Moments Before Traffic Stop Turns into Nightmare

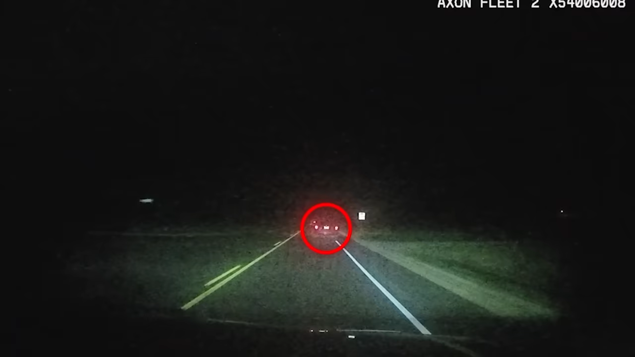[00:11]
As the deputy followed the vehicle, he noticed it weave within its lane and crossed the center line several times.